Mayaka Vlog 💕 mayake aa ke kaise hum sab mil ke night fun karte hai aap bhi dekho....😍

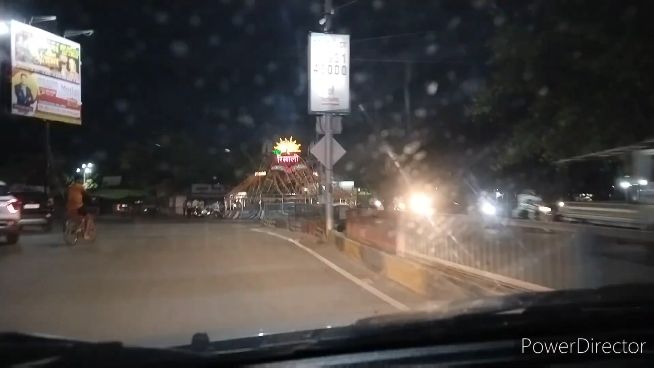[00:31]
आईडिया दे लेती हूँ यह देखिए यह है विसाली चौक � यहां पर मेरा घर है और बस उसी के पास कई मारकेट है अब हम आगे बढ़ रहे हैं यह डीपेस चौक के पास इतना सजावट क्यों है क्योंकि यहां पर जो सनी मंदीर है हनुमान जी का मंदीर है